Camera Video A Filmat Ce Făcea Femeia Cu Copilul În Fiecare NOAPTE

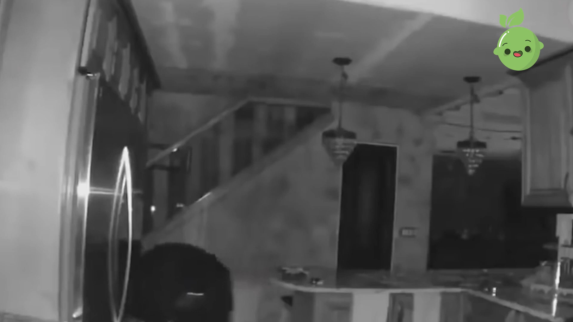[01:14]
Un oaspete nepoftit Când în casa ta noaptea intră un animal sălbatic flământ, asta e cu mult mai înfricoșător decât un tâlhar. Priviți imaginele, la mezul nopții ursul căuta ce să mănânce în bucătăria oamenilor.
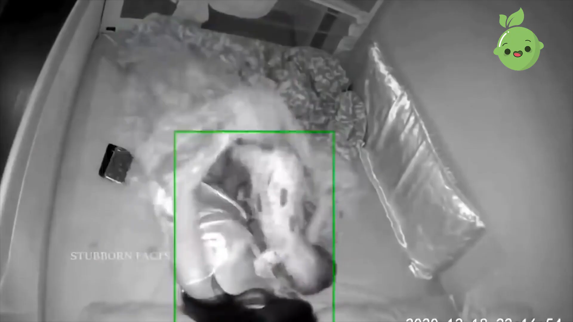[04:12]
S-ar părea nimic ciudat, însă micuțul nu poate dormi normal. Se învârte tot timpul și verifică dacă este mama alături. Periodic el începe să o trezească, iar când ea pleacă se trezește din nou și o cheamă pe mama lui.